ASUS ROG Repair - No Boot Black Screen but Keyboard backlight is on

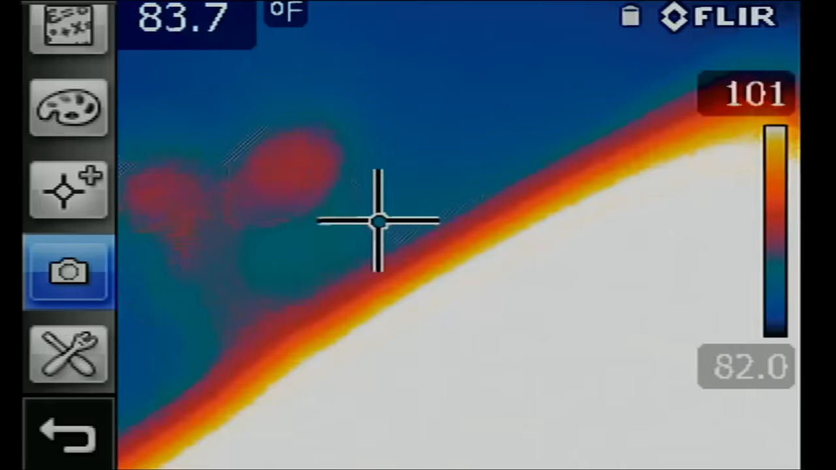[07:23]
On screen: spot 83.7°F
Right now, what I want to do is look under the thermal camera. Let me plug the charging cable.
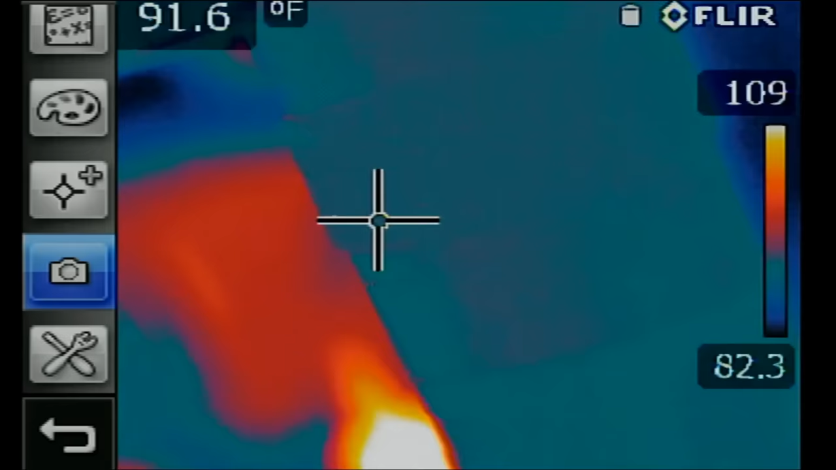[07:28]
On screen: spot 91.6°F
And I just want to monitor the board under the thermal camera
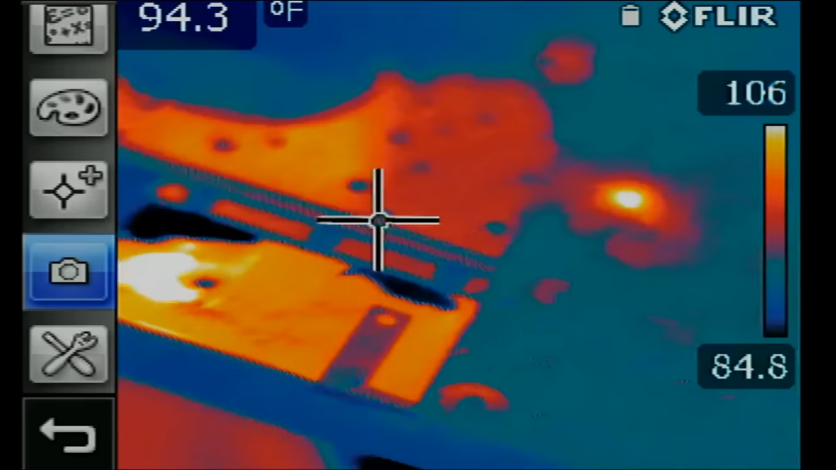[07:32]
On screen: spot 94.3°F
to check and see if there's anything obvious. And right now, I do see a heat spot right here.
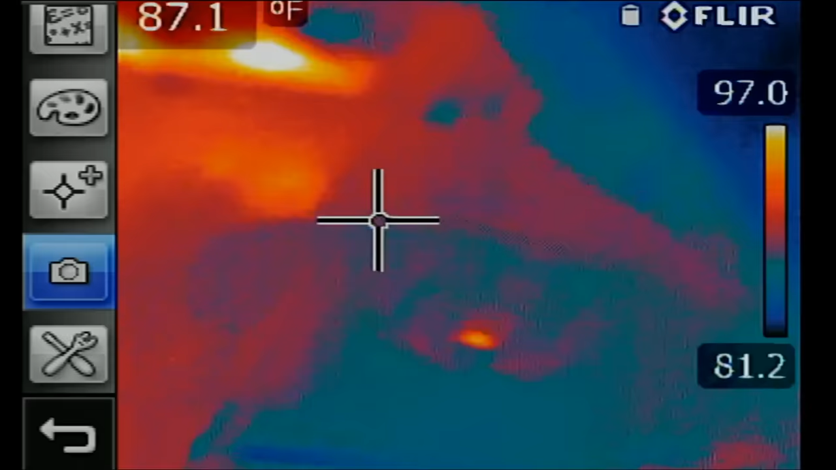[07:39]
On screen: spot 87.1°F
Anything else?
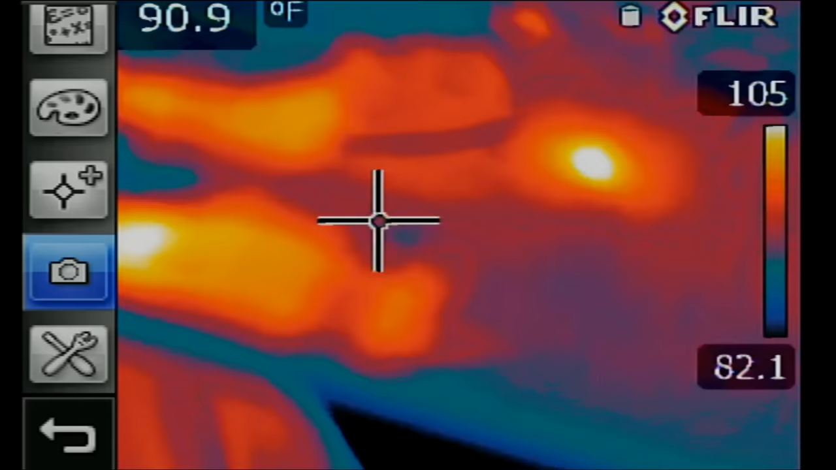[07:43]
On screen: spot 90.9°F
There's one sharp heat spot right here. What's this?
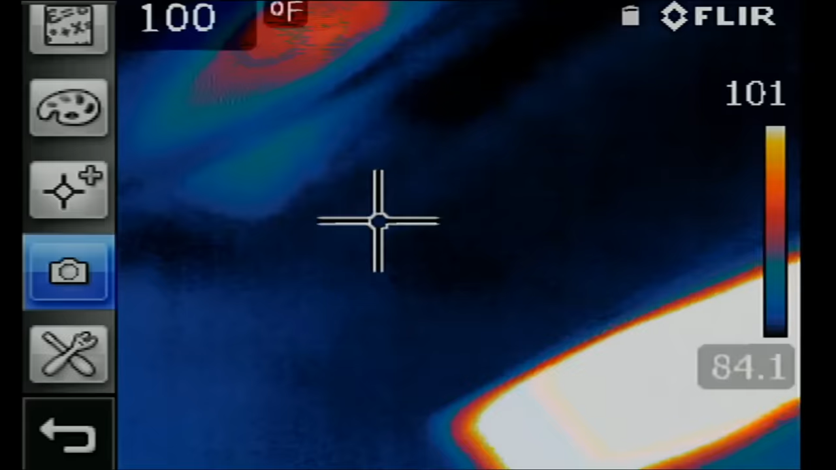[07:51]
On screen: spot 100°F
Let's check and see what that chip is.
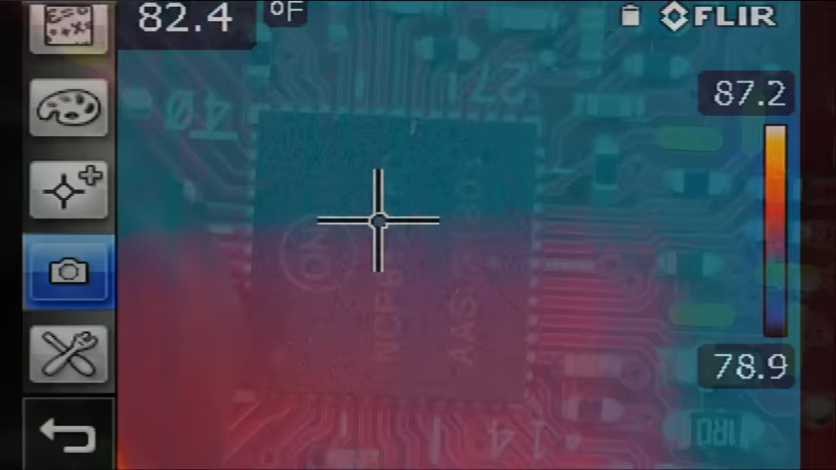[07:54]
On screen: spot 82.4°F
This is the NCP8215D. And looking online, this is a QFM power IC chip.